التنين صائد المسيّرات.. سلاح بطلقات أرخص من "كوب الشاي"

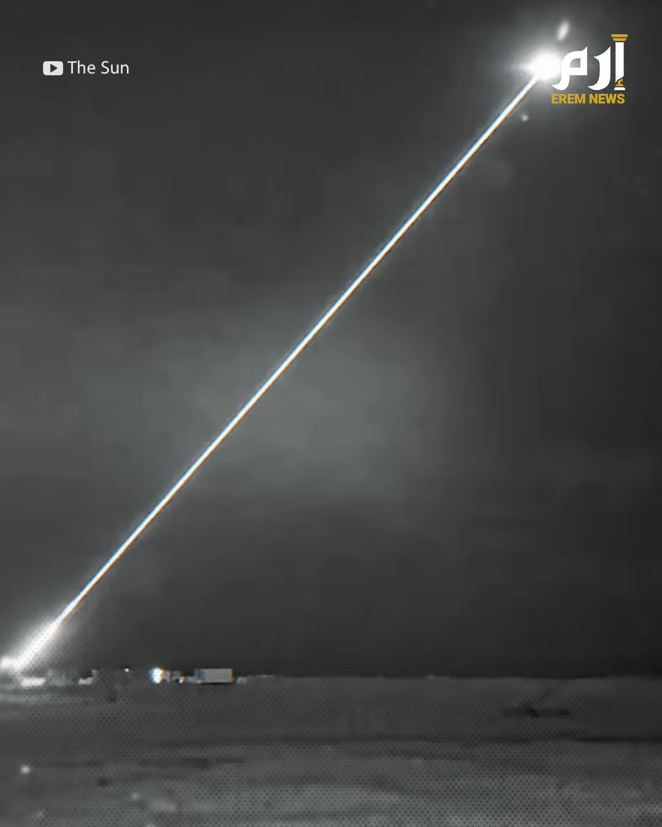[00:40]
كيلو واط على بعد ما يزيد عن كيلو متر واحد أطلقت بعد تركيبه